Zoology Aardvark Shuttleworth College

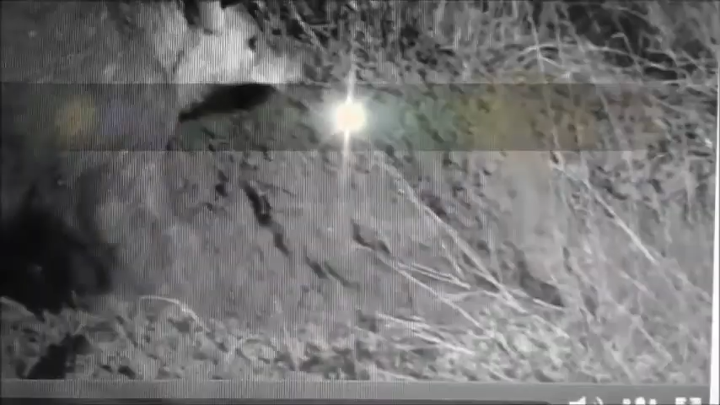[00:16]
The oddfarks' natural habitat includes lots of burrows, soil and grassland and forests where their food is found.
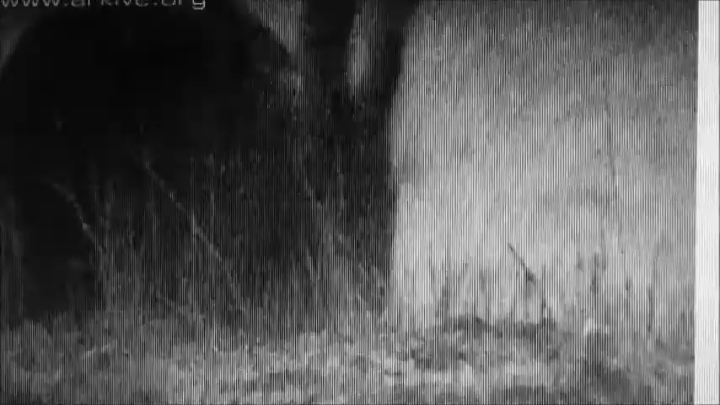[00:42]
They can eat up to 50,000 insects
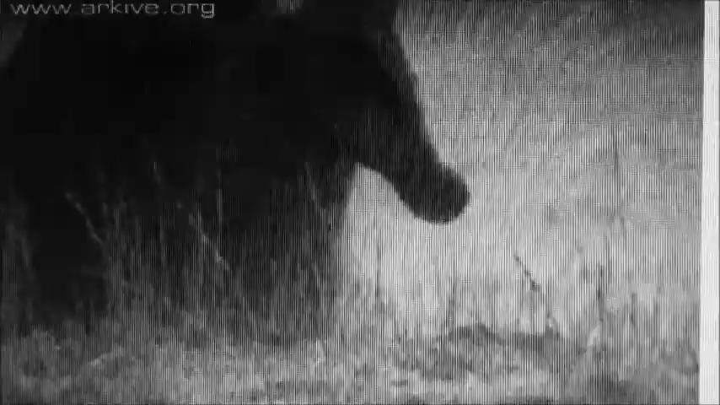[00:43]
each night that can be collected by their tongue which is glue-like, extending to 30 cm. The oddfarks are powerful and speedy diggers which can tear even the hardest of soil.
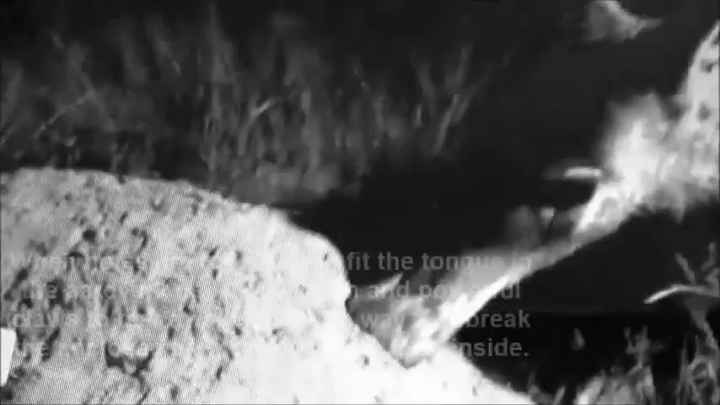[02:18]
When holes are too small to fit the tongue in,
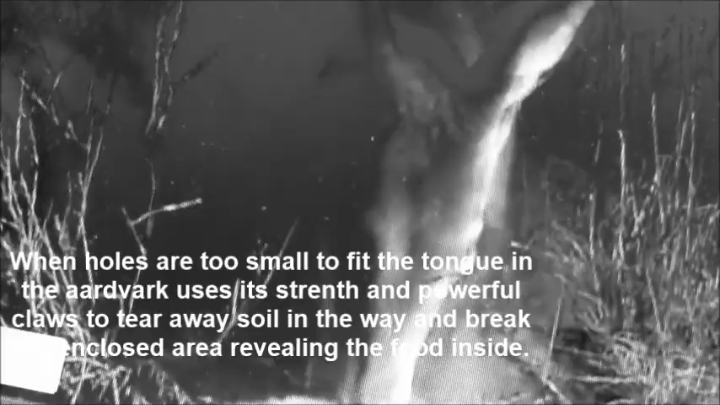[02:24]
the oddfark uses its strength and powerful claws to tear away soil in the way breaking the enclosed area revealing the food inside.
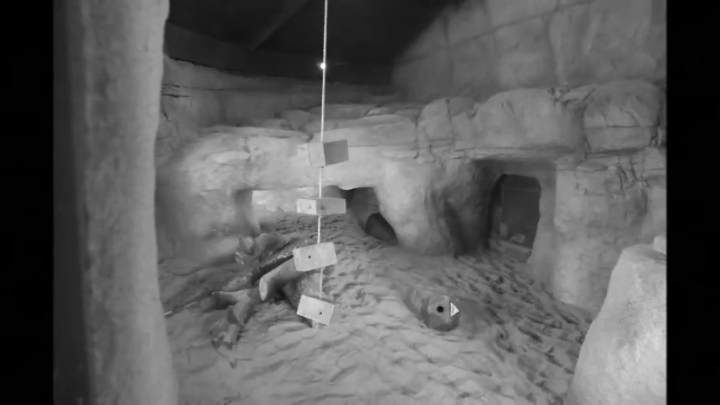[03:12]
The inside captive enclosure shows us it has lots of enrichment and substrates stimulating natural behaviour along with burrows to hide in chambers to sniff out food.